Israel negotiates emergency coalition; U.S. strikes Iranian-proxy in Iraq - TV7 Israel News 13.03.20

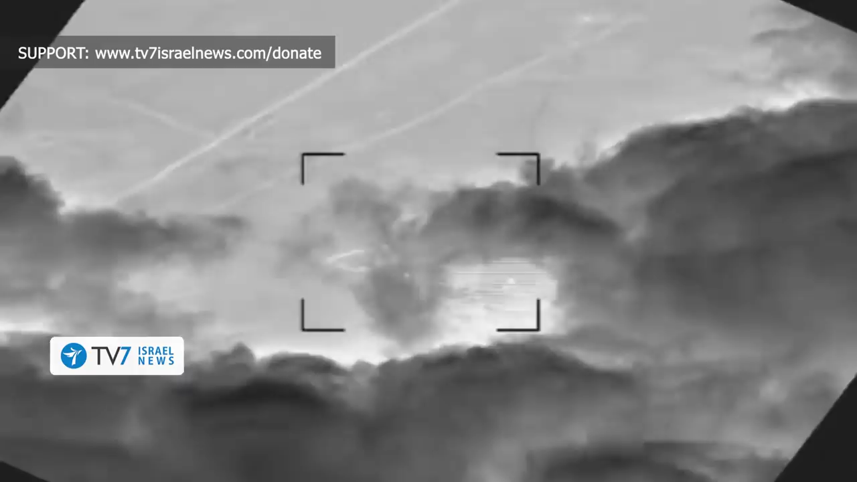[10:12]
While the United States devastated multiple targets of the Iranian-backed militia, however,